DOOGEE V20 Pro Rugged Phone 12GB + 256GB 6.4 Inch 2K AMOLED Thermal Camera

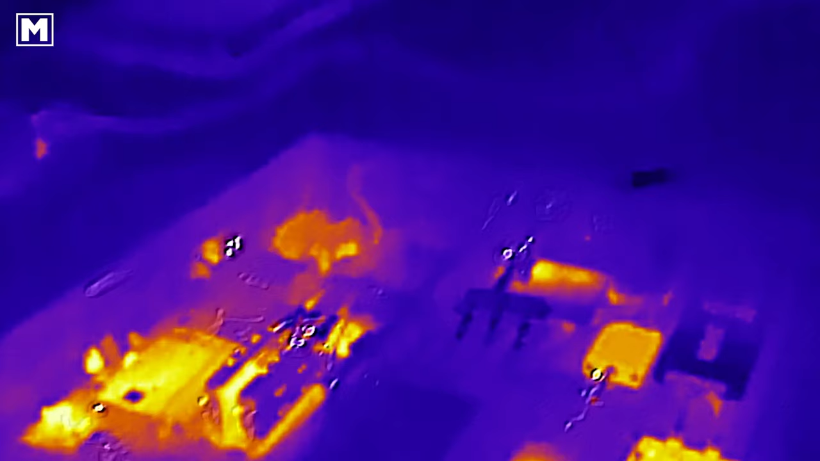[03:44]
a dedicated gpu powered thermal camera and a dedicated app makes it easy to use with various different
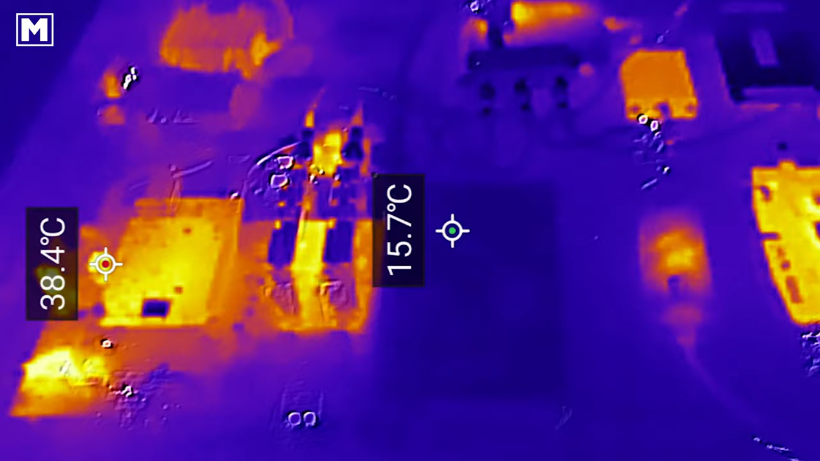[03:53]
settings one of them is to show actual temperature of the subject that you're pointing the camera at in fact more than one point can be measured at the same time with the temperature
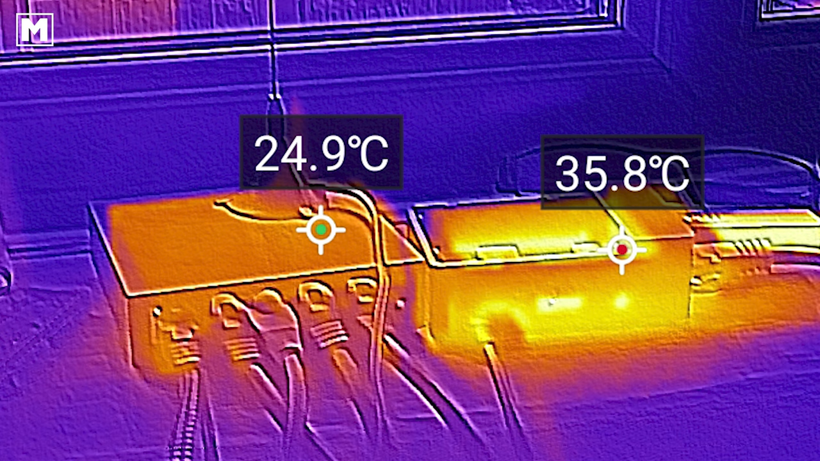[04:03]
displayed on screen now what's advertised in the v20 pro specification
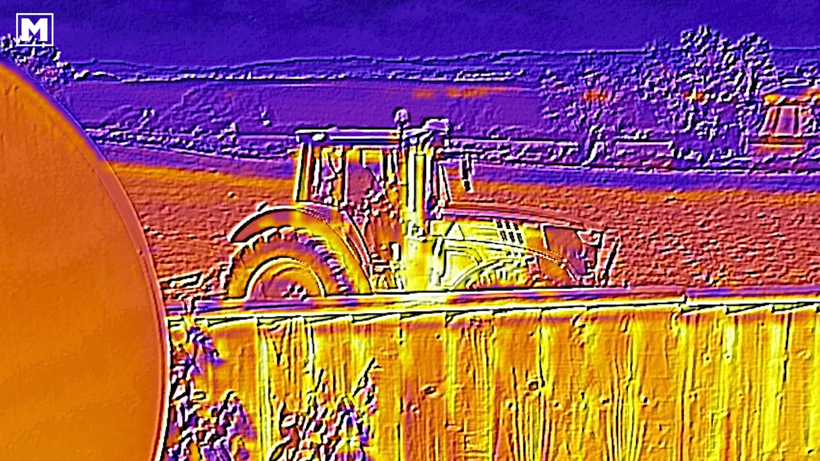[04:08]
is that thermal imaging is possible up to one kilometer meaning this
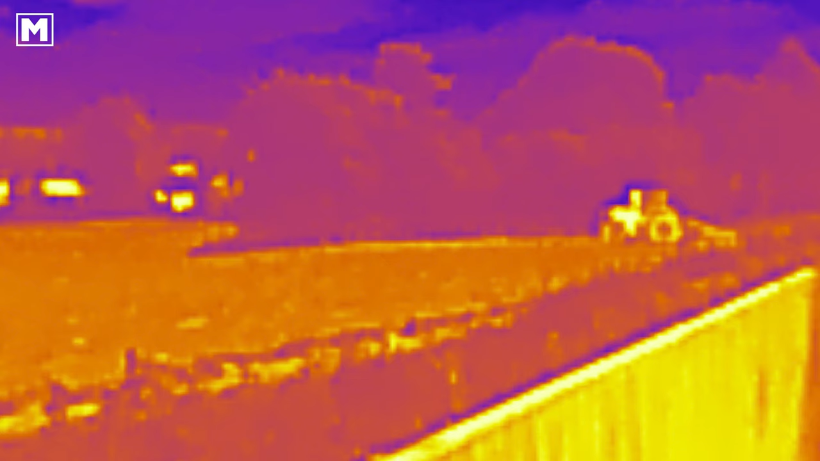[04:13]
thermal imaging camera has a higher resolution than compared to others that we've seen in the past now 24 megapixel night vision is also a feature
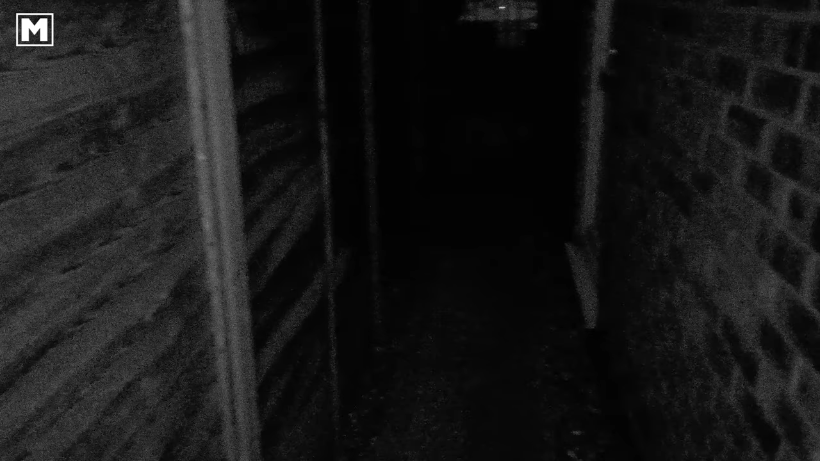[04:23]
of the v20 pro which can capture great monochrome pictures even in the pitch black now here in this video demonstration i was outside and was
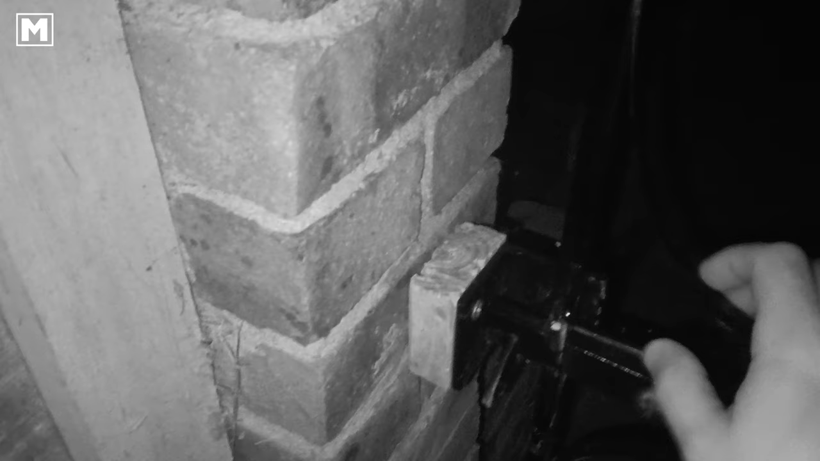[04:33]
literally pitch black only using the screen on the v20 pro to navigate my way around so i was quite glad it actually works so let's lastly